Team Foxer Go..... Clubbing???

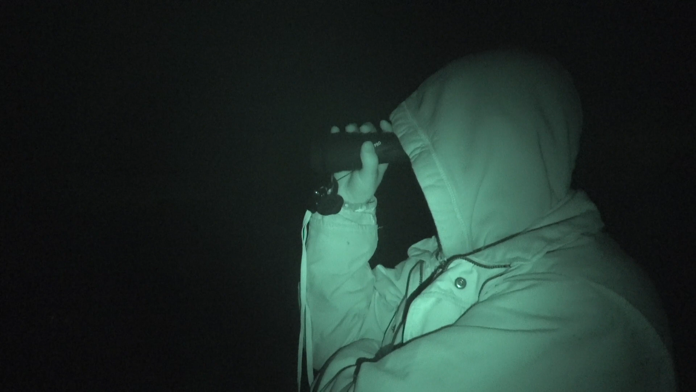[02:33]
With Kazzy using the Pulsar thermal unit,
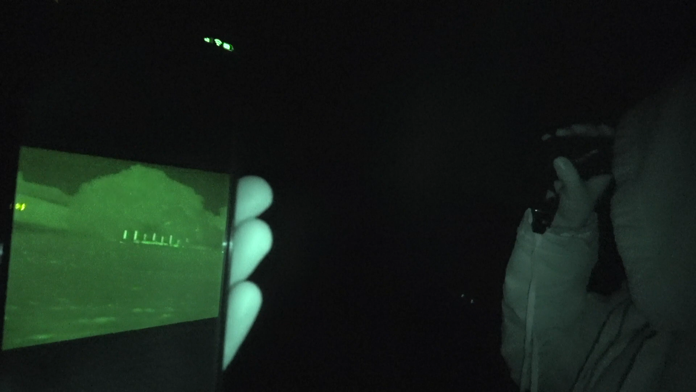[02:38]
Andy's got the Scops 35 Pro, which I've directly Wi-Fi'd to my phone
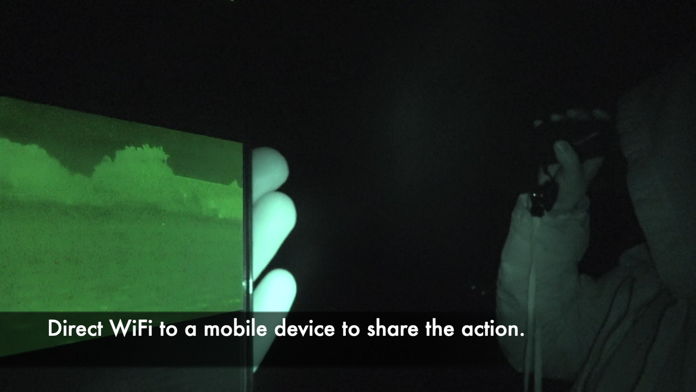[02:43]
so I can also keep an eye on the action whilst videoing through my camcorder.
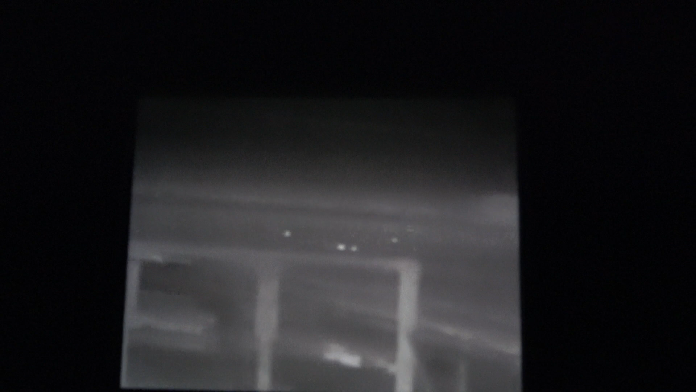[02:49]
It's a great way of everybody keeping an eye on exactly what it is that's going on.
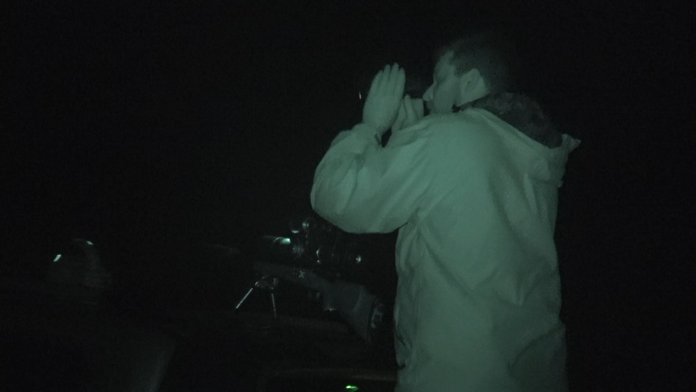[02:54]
All of a sudden, we notice a fox making its way across the paddock from left to right.
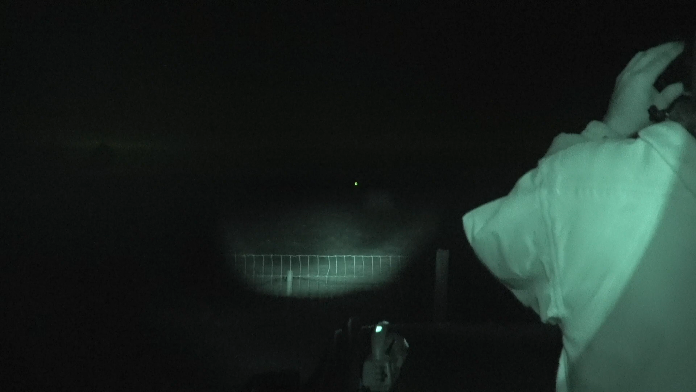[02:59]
So Kazzy gets ready on the rifle, gives a couple of squeaks, and readies himself to take the shot using the 222250.
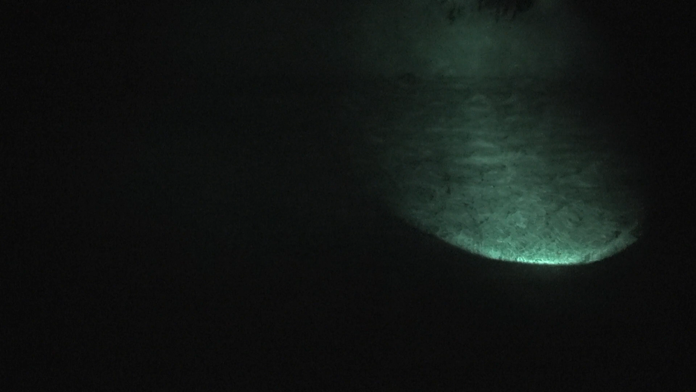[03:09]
He's got a good shot.
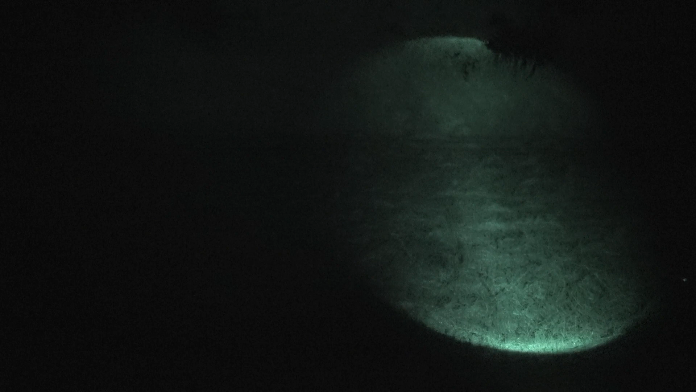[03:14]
With the first youngster on the deck, it really wasn't long before number two was also in sight.
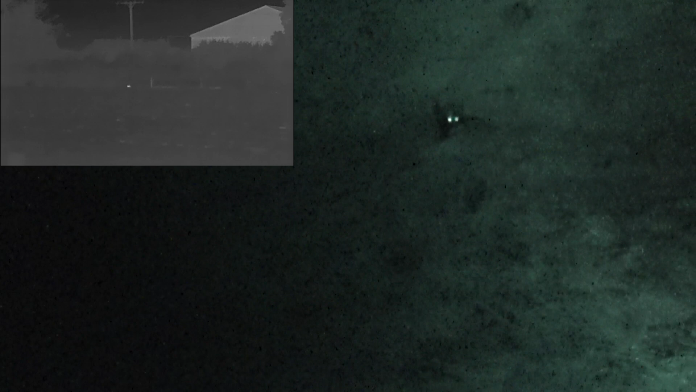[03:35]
Now, as you can see, the shot just went under its belly, so the fox actually ran to the left.
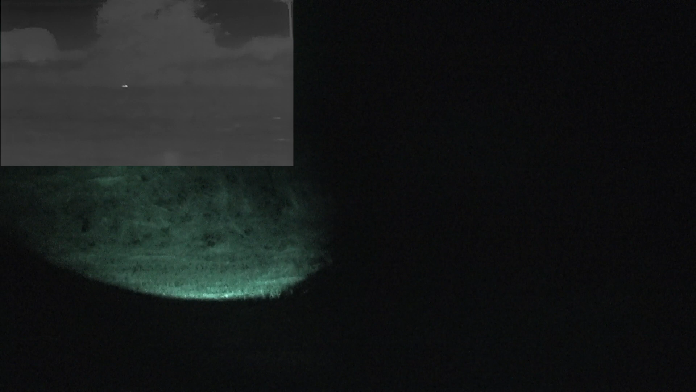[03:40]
I lost it in the camcorder, but I was actually recording through Andy's Scops
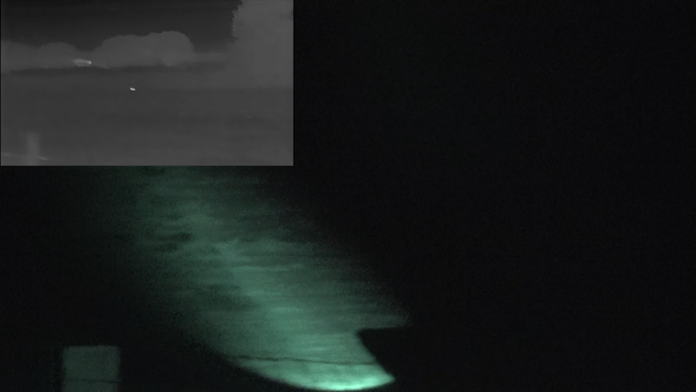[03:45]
thermal unit and he did manage to capture it as Kazzy took the shot.
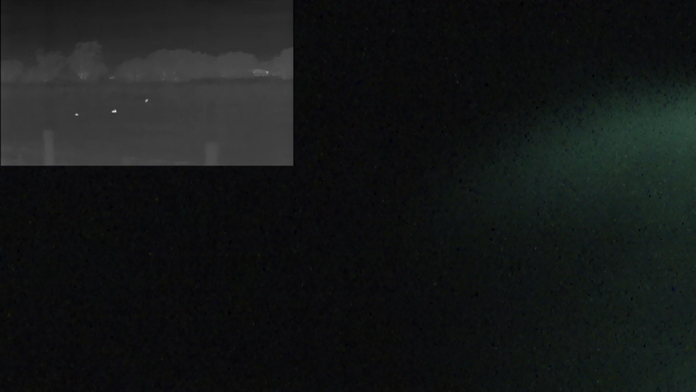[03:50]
And it certainly went down as you'll see central to the picture in the top left hand corner there. Despite the noise of the first two rounds, number three was along in just minutes.
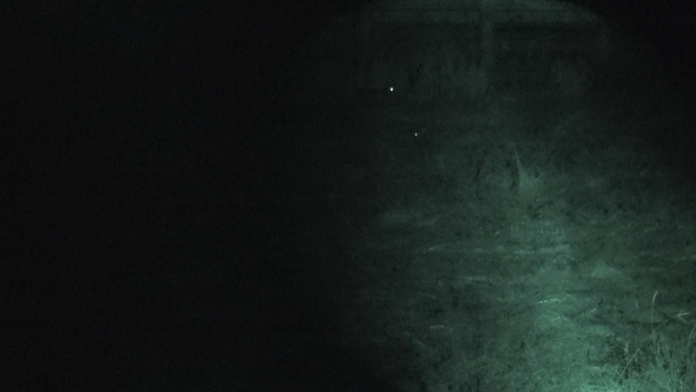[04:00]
Now,
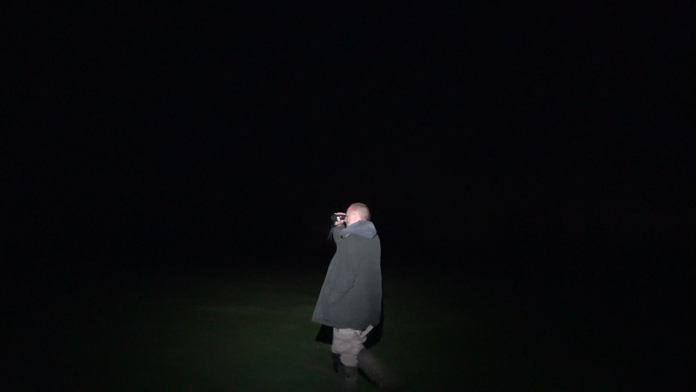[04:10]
one of the major benefits to having a thermal spotter is the ability to be able to find your quarry. I don't know if you're anything like me, but I've spent probably hours of my life searching for things that I've shot.
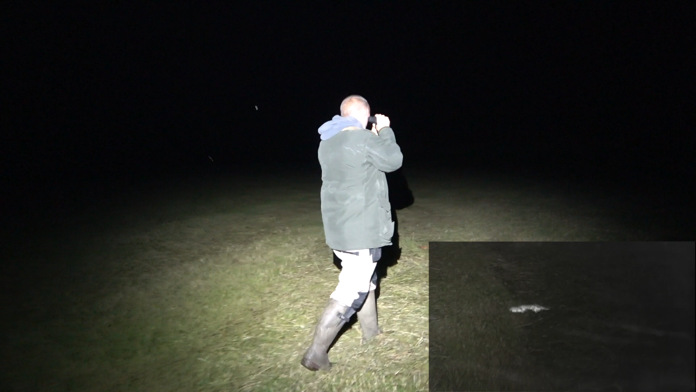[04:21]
The thermal spotter enables you to be able to walk straight to the static heat source because it's still going to be giving off a decent amount of heat for quite some considerable time after the shot's been taken.
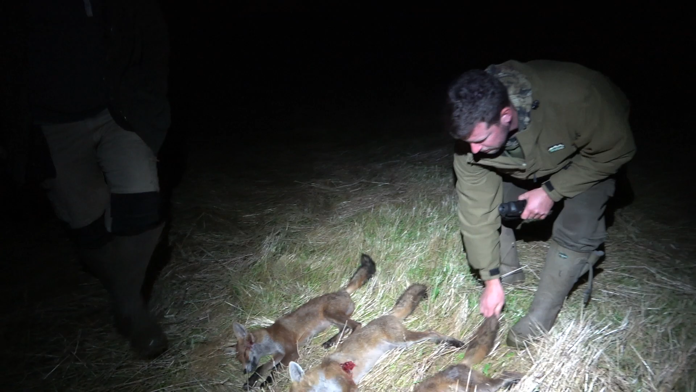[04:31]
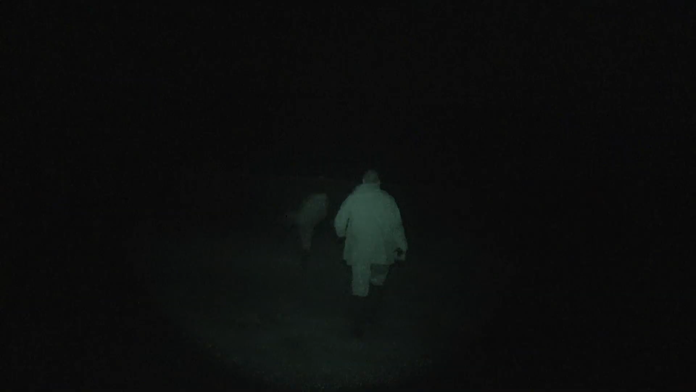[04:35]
Now, believe it or not,
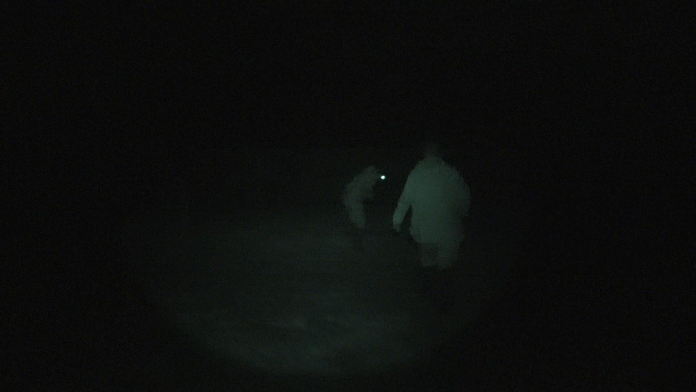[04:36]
as I was taking a photo for the landowner's records, the guys actually spun round and noticed another big
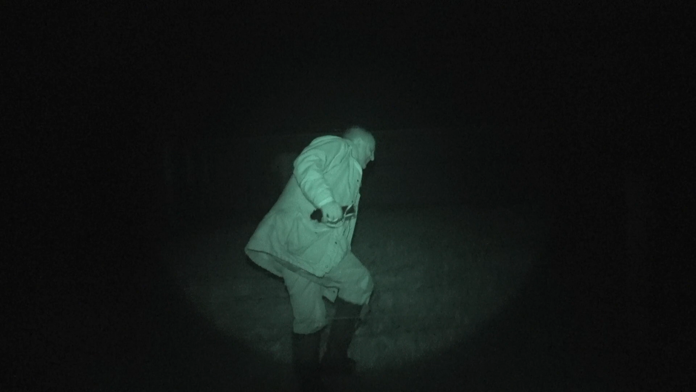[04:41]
heat source over the other side of the paddock with a thermal spotter. So we managed to hotfoot it over the fence and I managed to round the corner just as Kazzy was taking the fourth shot from this stand.